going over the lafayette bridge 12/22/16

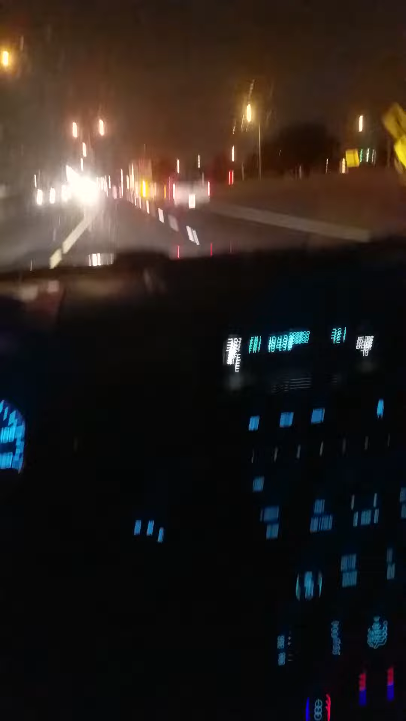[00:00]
The car is going down Yeah, you see how the car is coming down? Oh yeah Okay, look, look, look, we're going up Do you see Belan? Yes Okay, me too because daddy gets scared on this bridge Oh crap I think I know how to go do it Huh? It's getting bumpy I know baby I know mama, daddy's scared Are you sure?
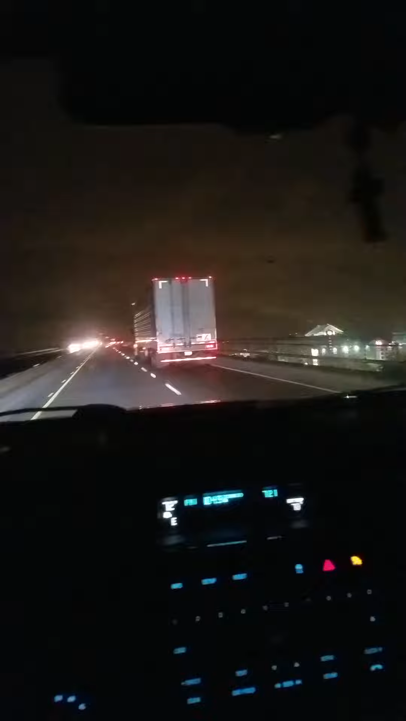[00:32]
Yes baby Oh fuck Are you sure it's going to take a long time? Yes, but we're working I want to get out of there Oh baby You're not scared? No Baby, I'm terrified right now mama Okay, I am scared You are scared?